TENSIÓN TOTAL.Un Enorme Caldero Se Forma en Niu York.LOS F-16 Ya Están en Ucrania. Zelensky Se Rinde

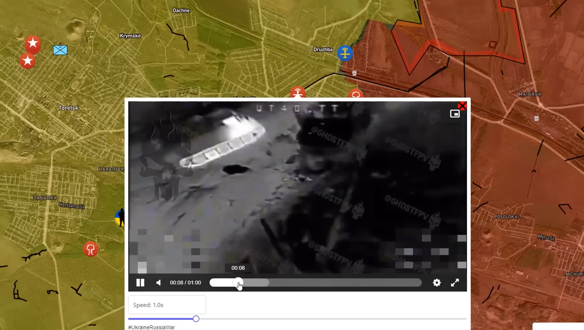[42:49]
y todas las posiciones ucranianas que están rodeando esta carretera como pueden ver ahí está el momento en que tenemos esta curva